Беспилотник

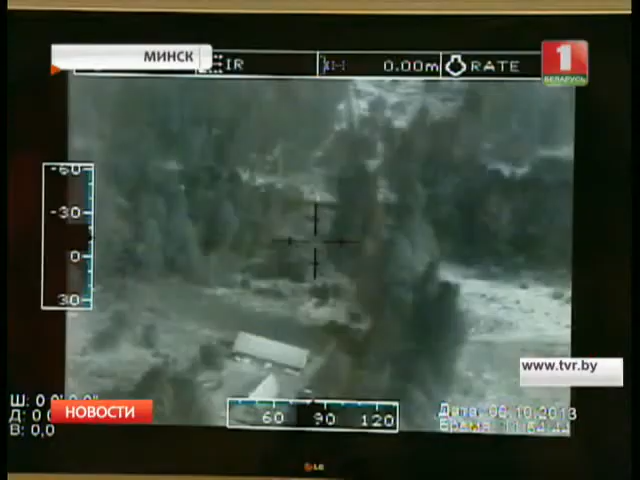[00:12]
Новый беспилотник может улетать на 300 километров от центра управления без потери радиосвязи и передавать снимки местности в режиме реального времени.